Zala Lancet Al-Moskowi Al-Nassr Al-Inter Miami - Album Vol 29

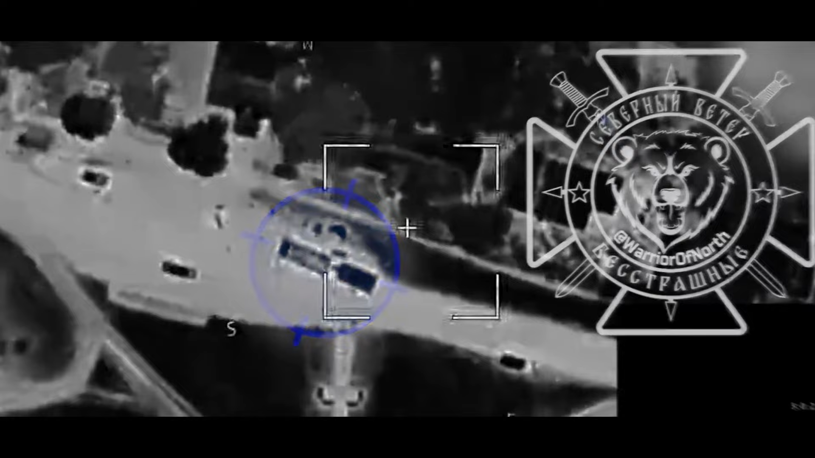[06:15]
Kemudian bisa anda lihat Bagaimana akurasi lancat yang begitu presisi dalam menghantam kendaraan